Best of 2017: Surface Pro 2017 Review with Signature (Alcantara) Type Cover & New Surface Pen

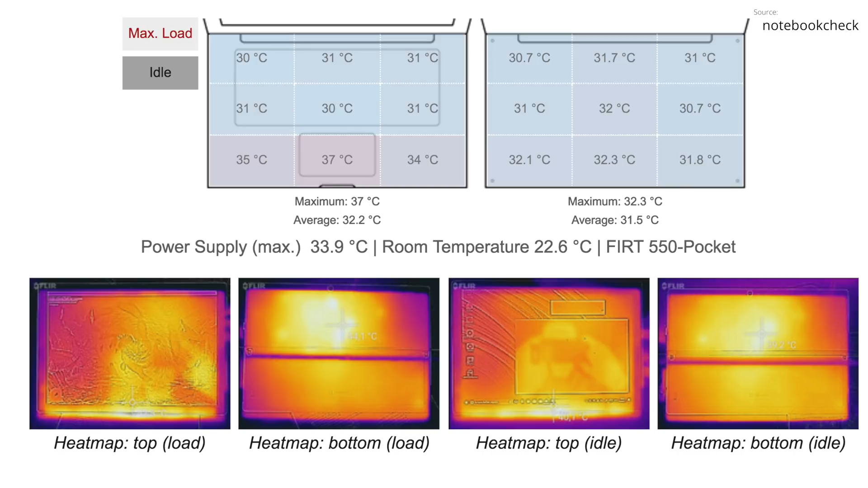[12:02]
for those of you looking for the two-in-one this will definitely be much better much improved in the battery life department now as far as thermals are concerned here's a diagram from notebook check i actually think microsoft did a really good job in terms of cooling this system and remember the core i5 doesn't have a fan which is even more